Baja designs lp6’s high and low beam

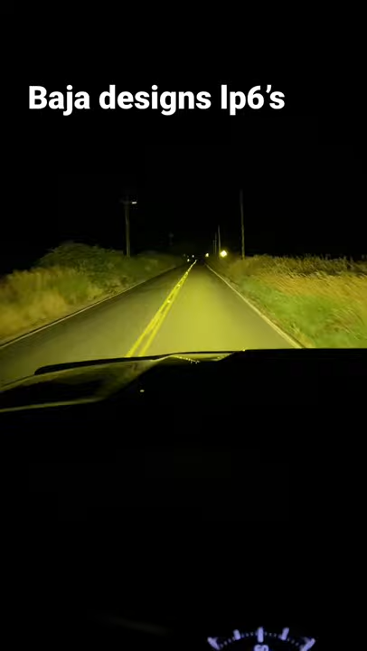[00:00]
Baja Designs LP6 fog pattern. High beam. Regular headlights. Regular headlight.